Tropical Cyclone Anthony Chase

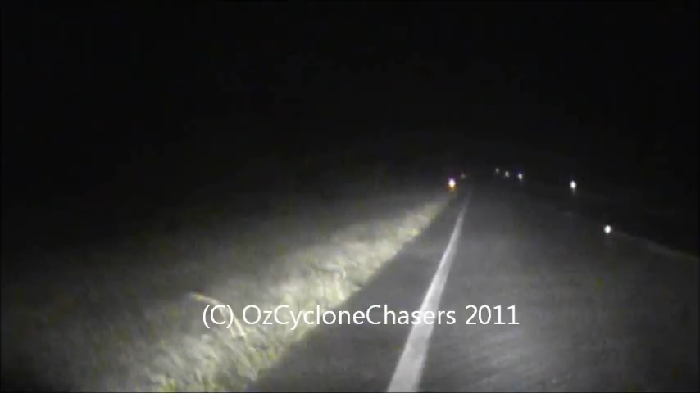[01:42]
whoa, that's pretty cool, that's probably getting the gale force gas, it's rocking the car, rocking the car, dude we need to find a safe place to pull over, let's, whoa, whoa, that's fucking intense, car's rocking, holy crap, what's that, what's that to, that was intense, yeah, no, that's, that's definitely in the gale force.
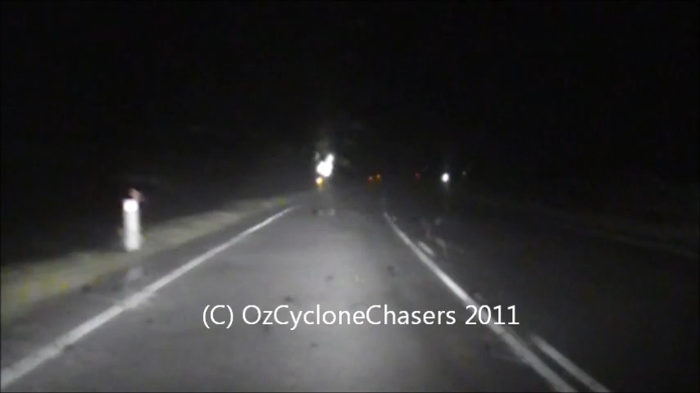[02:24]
Woah man. That's how we want to pull over, holy shit, the car's going mentally. Woah, look at that debris coming across the road shit, wanna hear it, wow, I think it's That's intense man, 100, 100, holy shit. Yeah we're hitting a 100 car now.